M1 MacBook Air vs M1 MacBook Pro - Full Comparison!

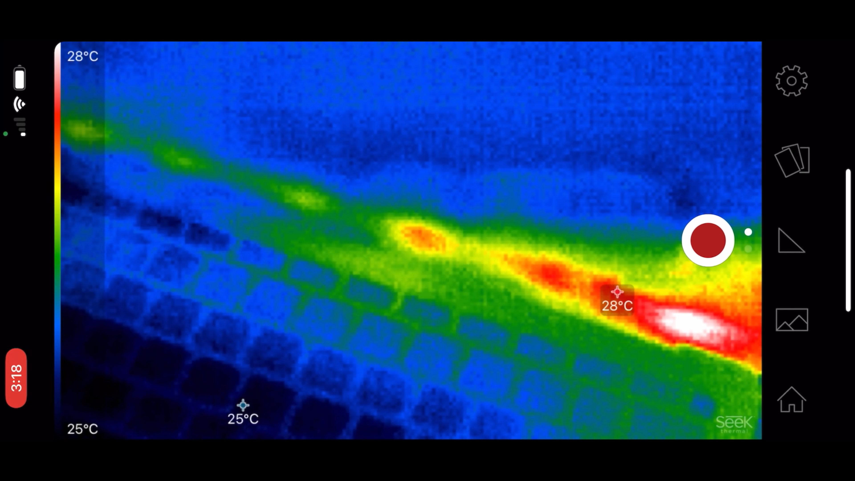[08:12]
On screen: scale top 28°C, scale bottom 25°C
the macbook air side it's looking like we're sitting at 28 degrees celsius compared to 26 degrees
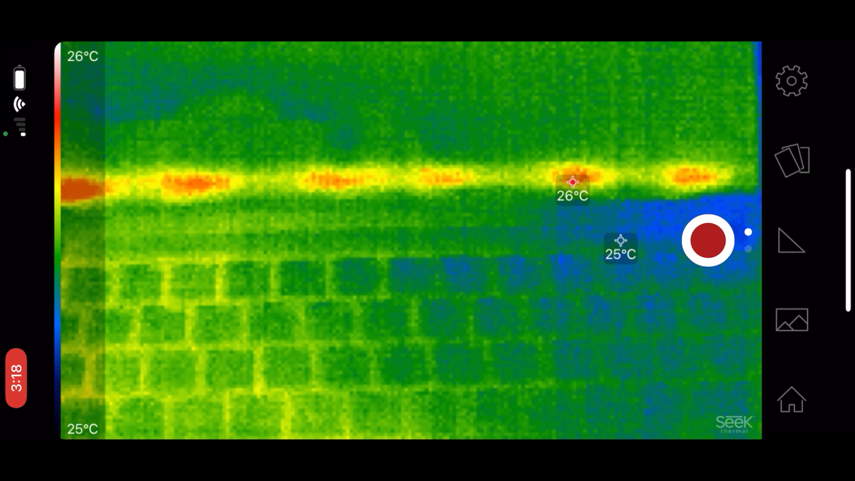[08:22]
On screen: max 26°C, scale top 26°C, scale bottom 25°C
celsius the macbook pro is staying cooler at idle before i hit start i have to mention that both of these are running extremely
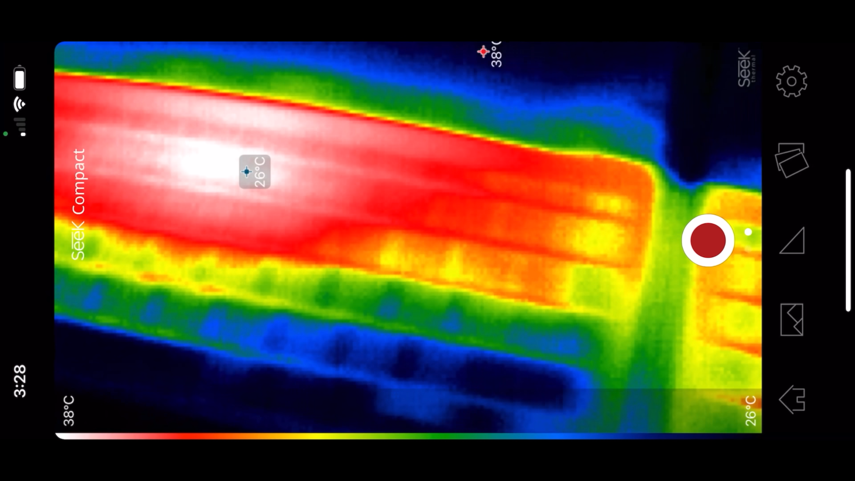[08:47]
On screen: max 38°C, scale top 38°C, scale bottom 26°C
i still can't hear the fan at all it's completely silent
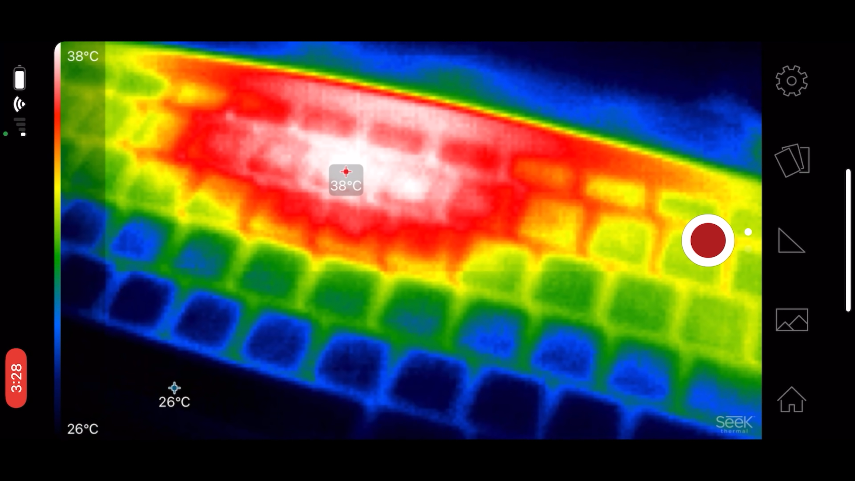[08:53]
On screen: scale top 38°C, scale bottom 26°C
just like the air but it is performing better so far the test is almost finished and i want to get another thermal reading looks like we're sitting at around 39 40 degrees celsius on the air moving over to the pro we've got 37 degrees celsius interesting oh i think it just hit
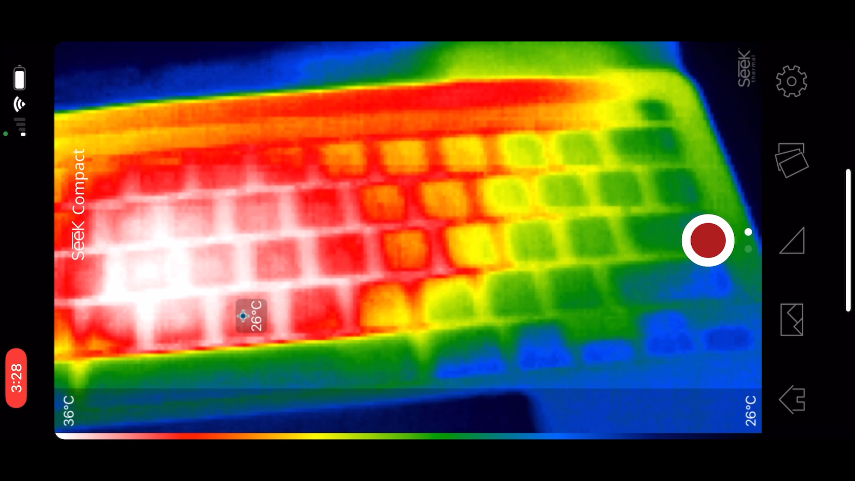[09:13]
On screen: spot 26°C, scale top 36°C, scale bottom 26°C
36 as well yep it did just hit 36 it's hovering between 36 and seven that's interesting so we are getting a difference